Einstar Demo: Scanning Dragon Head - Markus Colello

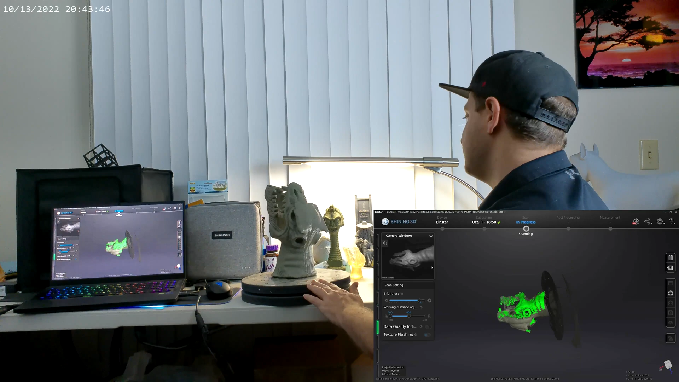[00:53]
I'm going to go over here and take a look at my data.
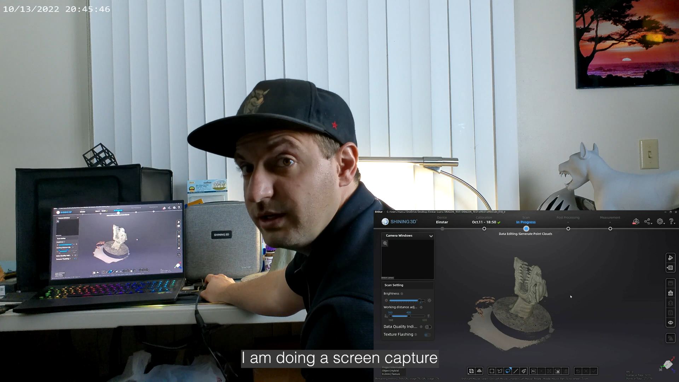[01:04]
I am doing a screen capture so that you guys will be able to see what I'm doing better. And I zoom in here, it's looking like it's pretty good.
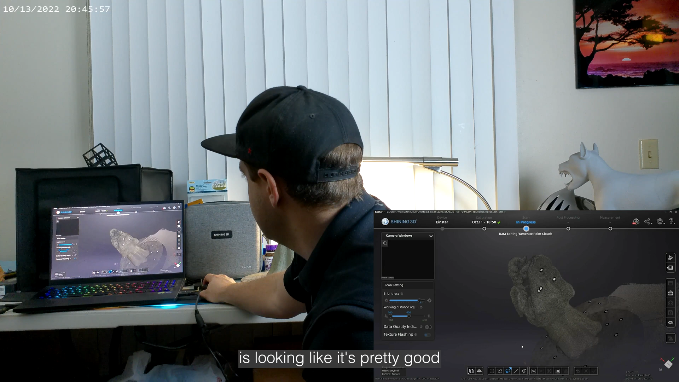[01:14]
Still missing a little bit of the inside of the mouth
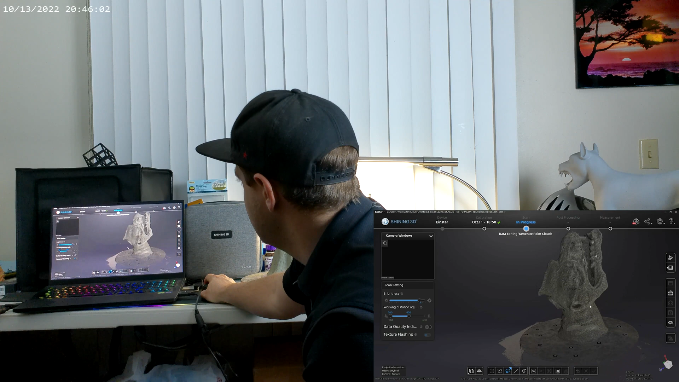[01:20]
and a couple areas in the horn or around the horns. So, I'm going to go ahead and put the scanner back on
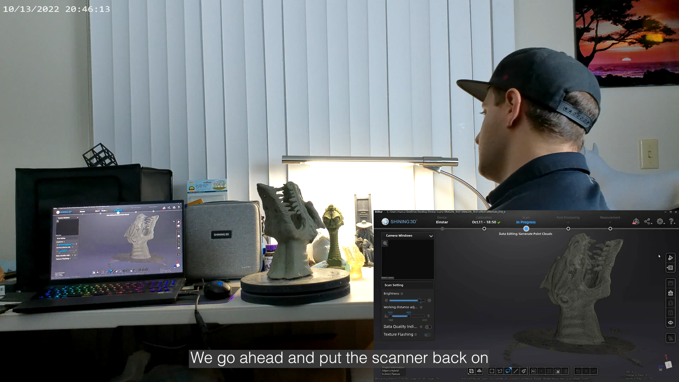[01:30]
and hit this middle button again.
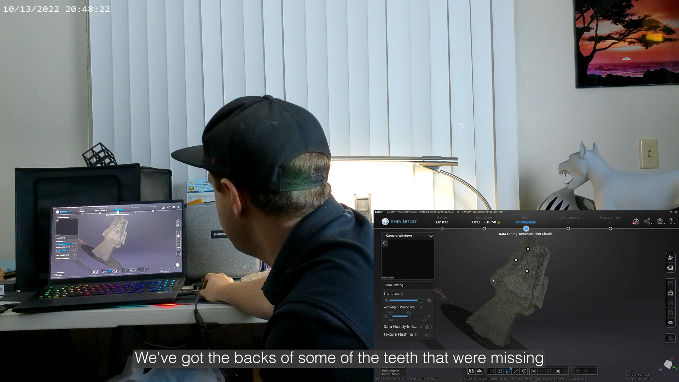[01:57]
We got the backs of some of the teeth that we're missing.
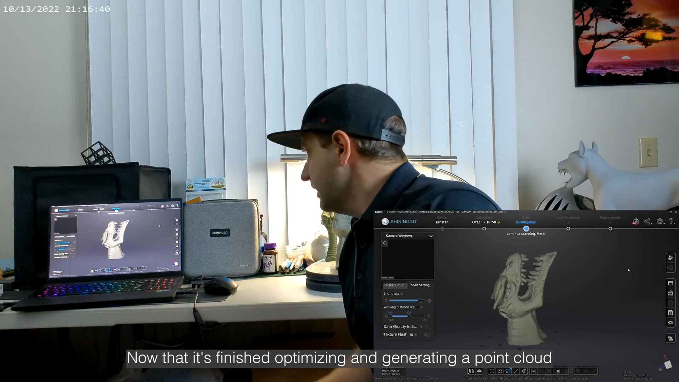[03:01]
Now that it's finished optimizing and generating a point cloud, I decided I'm just going to run you through the rest of this.